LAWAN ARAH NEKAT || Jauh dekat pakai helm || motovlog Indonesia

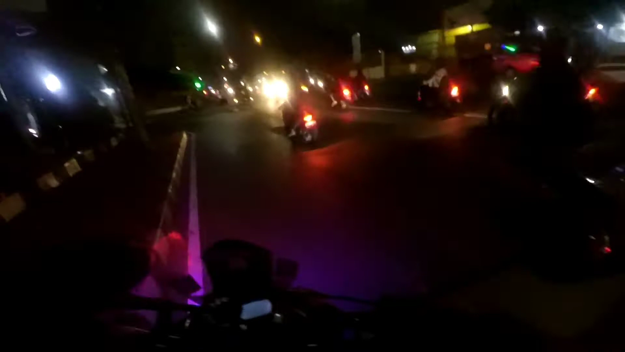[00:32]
Assalamualaikum warahmatullahi wabarakatuh. Balik lagi ke channel saya,
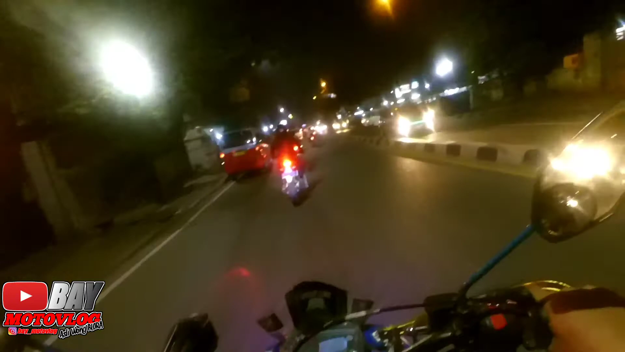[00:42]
Bemotovlog. Asli wong blur. Kali ini temenin Mas Catur ya. Mas Catur bukan Motovlog. Dari mana nih? Purworejo. Naik net malam ya.
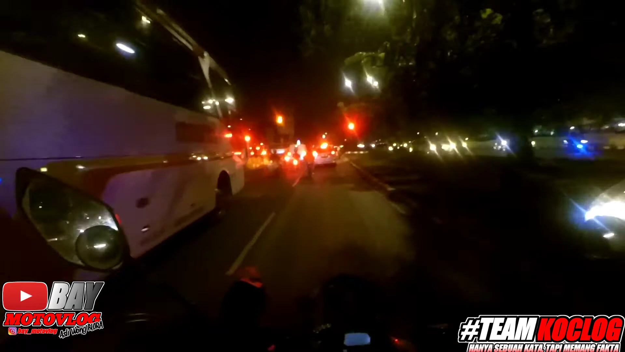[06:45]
Udah lawan arah ya, udah enggak pakai helm.
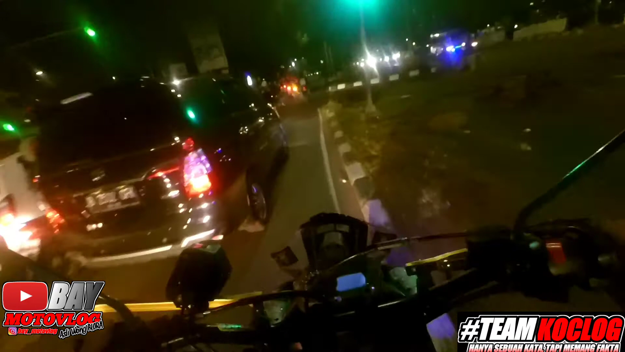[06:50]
Lampunya enggak dinyalain, ada yang iya dinyalain, ada yang enggak. Pokoknya jangan ditiru, guys.
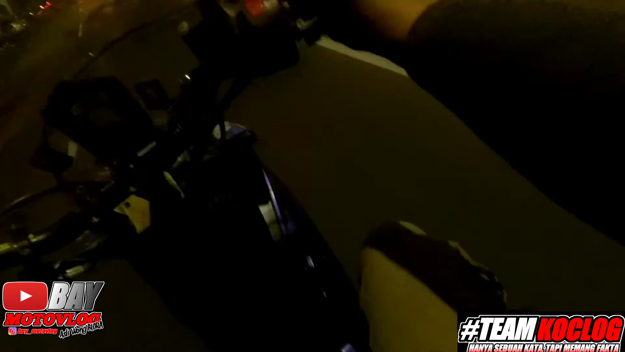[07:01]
Udah. Ikutin terus, guys. Aku main di karo. Kan ya, ada yang lawan arah ya. Udah enggak pakai helm ya kan.
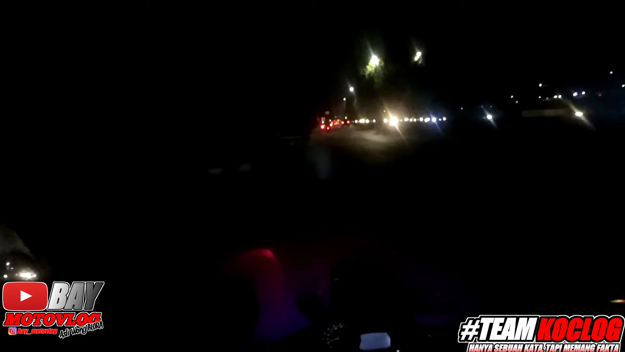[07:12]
Lampunya ada yang mati, ada yang nyala ya. Itu membahayakan orang ya, guys. Jangan ditiru ya. Jadi, saran saya mending kita putar balik ya. Sejauh apapun itu putar balik tetapi tidak ini ya, tidak membahayakan orang lain dan merugikan ya. Merugikan Anda sendiri gitu tentunya ya kan. Kalau ada apa-apa